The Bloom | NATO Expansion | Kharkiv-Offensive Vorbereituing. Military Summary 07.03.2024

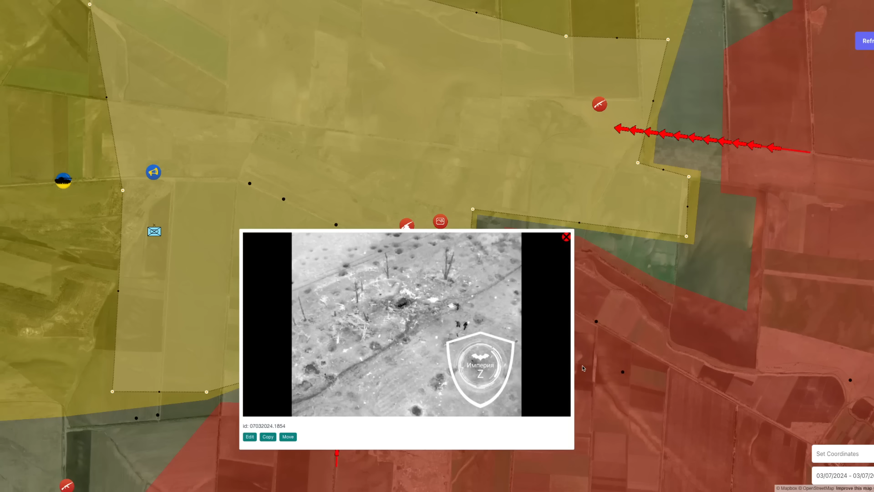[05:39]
Wie sie die ukrainischen Schützkrämen dort angreifen, die Verteidigungsposition, schießen da drauf. Und danach gehen sie auch wieder.
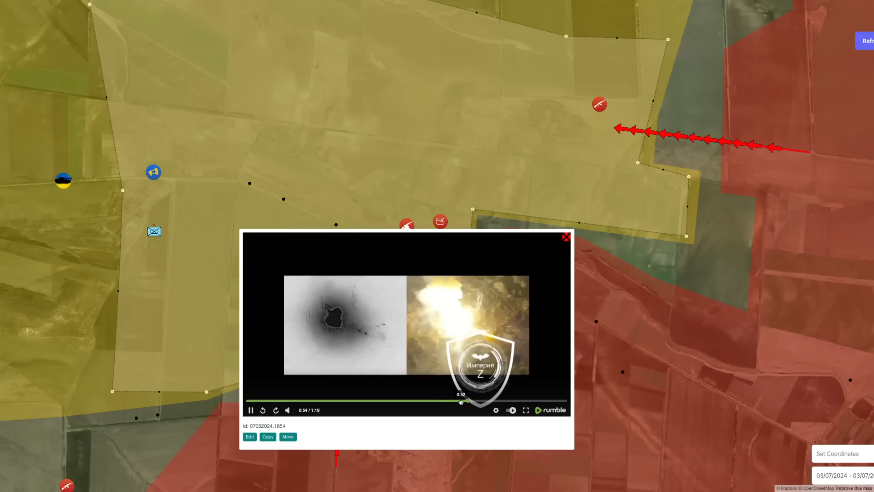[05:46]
Also die greifen kurz an, setzen das in Brand, werfen noch eine Granate rein. Und dann haben wir das Video, wie diese ganz gediegen zurückfahren zu ihren sicheren Stellungen.